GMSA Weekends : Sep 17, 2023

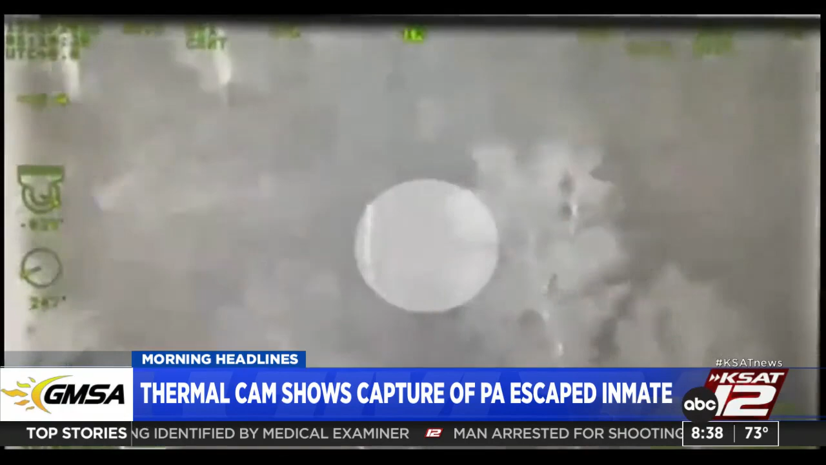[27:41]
So, 34-year-old convicted murderer Daniello Calvacante evaded capture for two weeks after breaking out of the prison. There's a lot of national coverage of this. This footage was shot Tuesday night. Kind of hard to see there.